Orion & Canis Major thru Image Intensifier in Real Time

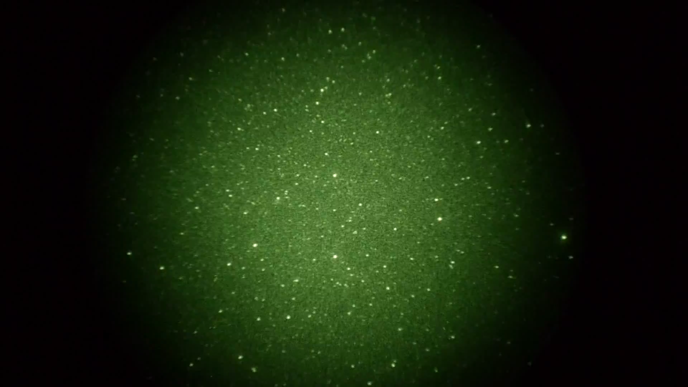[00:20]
We're looking through a Gen 3 image intensifier at 2 power at the Constellation Orion sitting on a tripod here with a camera and I'm just kind of gonna pan around a little bit to show you what you can see with this baby. This is real-time video. It's really dark out. They're serious and Canis Major and go down to the Ryzen.
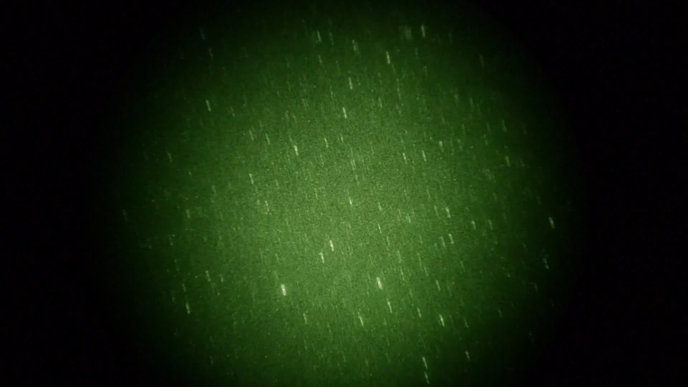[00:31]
There's some pine trees. You can see the environment here. Pretty snowy, wouldn't you say?
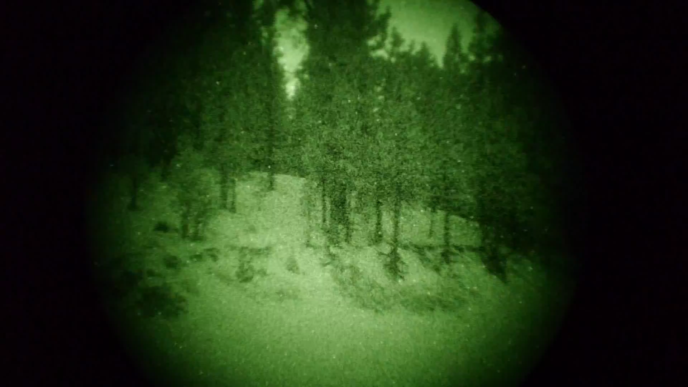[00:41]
Look at how snowy it is man. Nice pine trees.
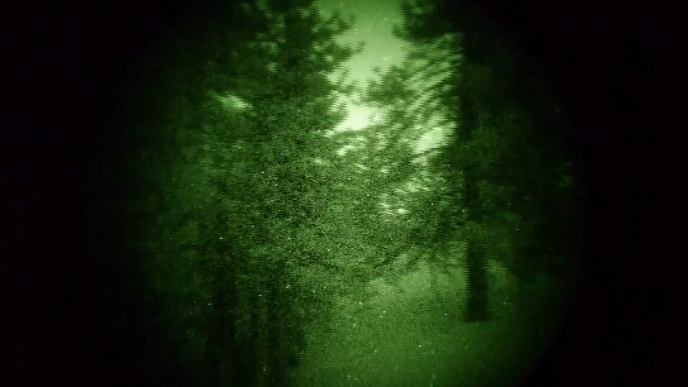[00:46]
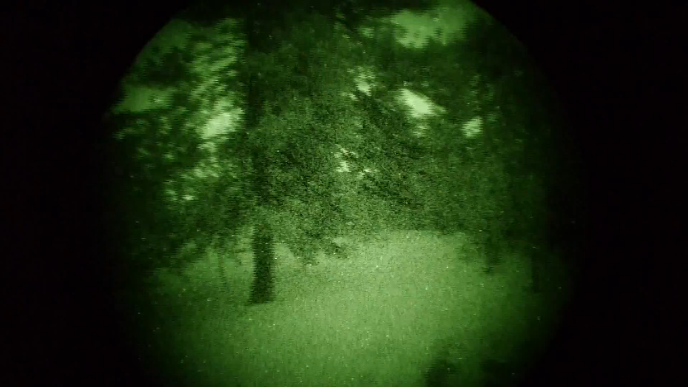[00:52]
I should probably pan slower but I'll just pan at the speed. Interesting huh?
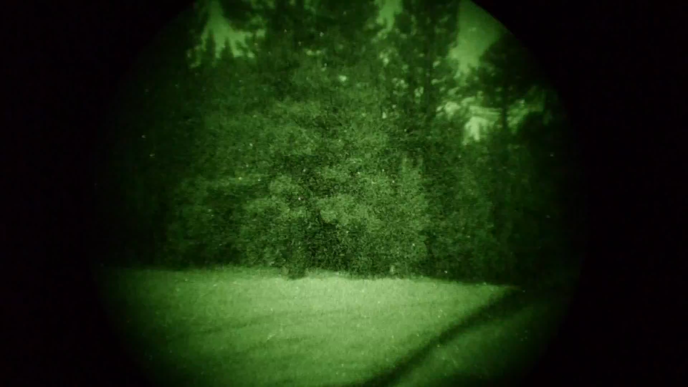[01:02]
There's part of my car getting in the way, flashing.
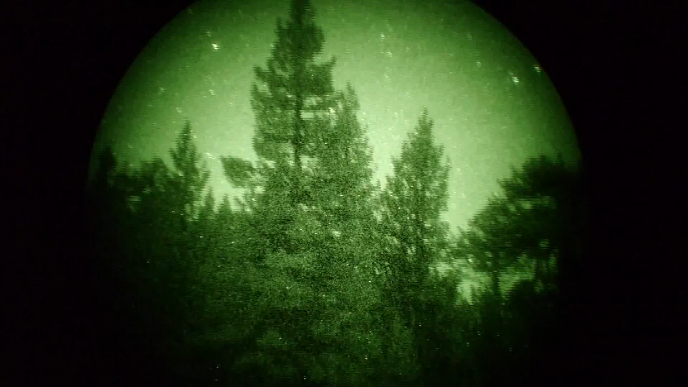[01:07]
There's a jet flying over.
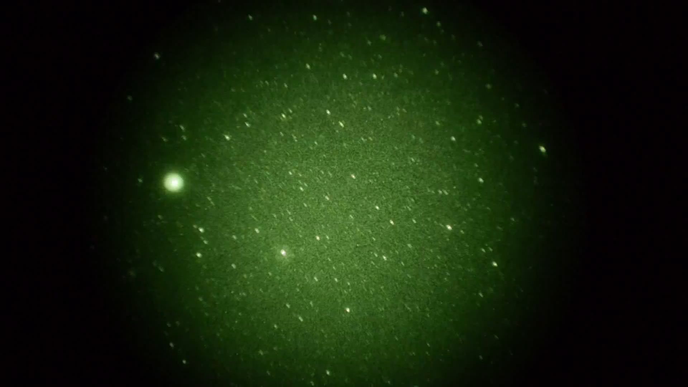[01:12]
We're back in the sky. We're looking at Orion. My hands are freezing and I'm gonna have to stop the video. Wow.